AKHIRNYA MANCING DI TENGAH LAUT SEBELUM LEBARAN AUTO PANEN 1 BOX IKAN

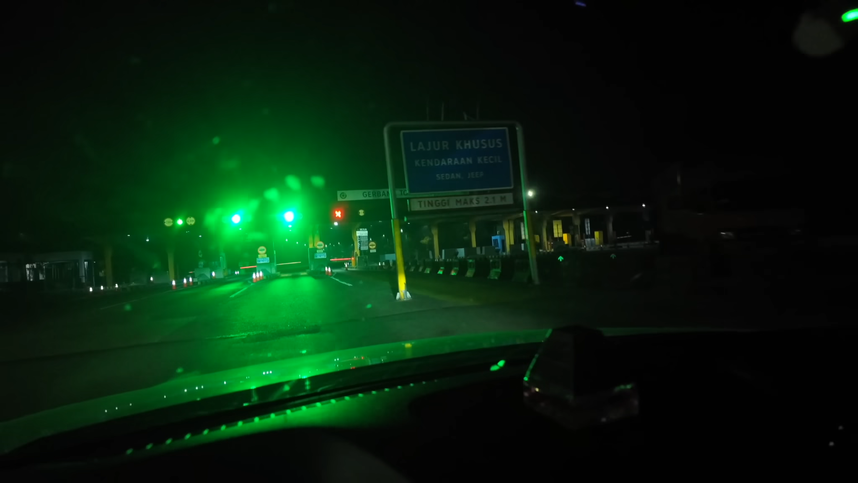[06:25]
Kita udah sampai di gerbang tol Belawan.
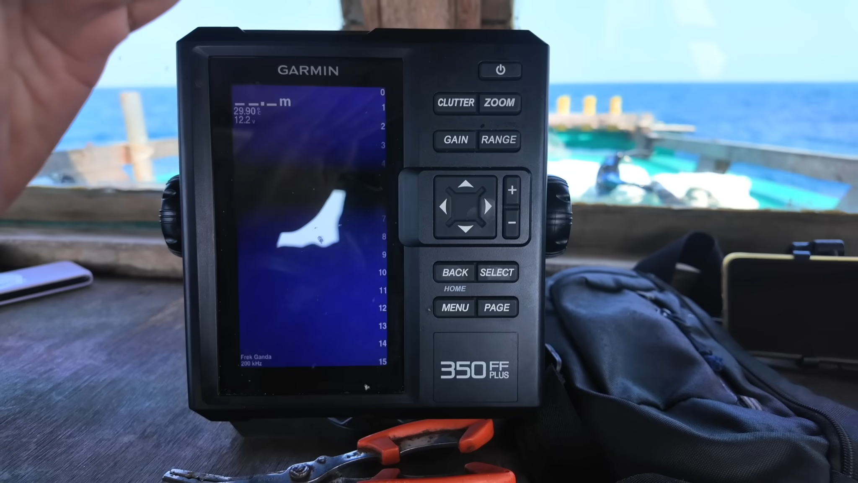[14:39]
Nampak. Oh, ada nggak ya? Nggak ada, Bang.
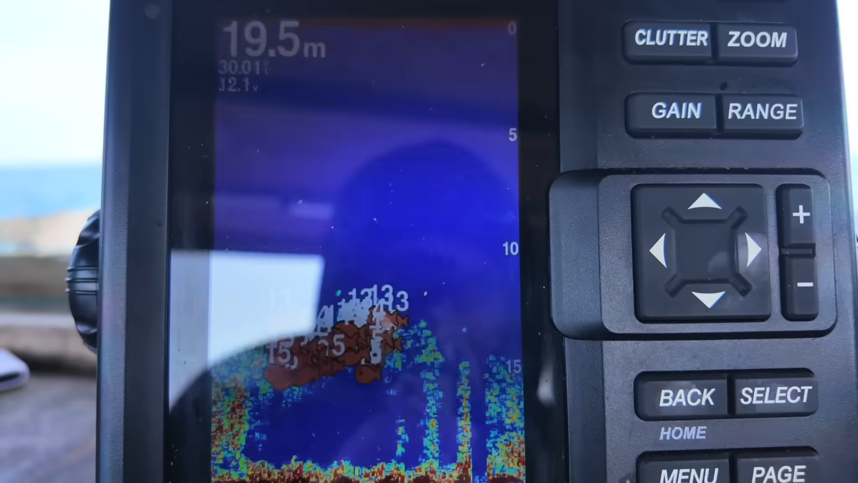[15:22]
On screen: depth 19.5 m
Ada 13-15 ekor di bawah kapal. Yoi.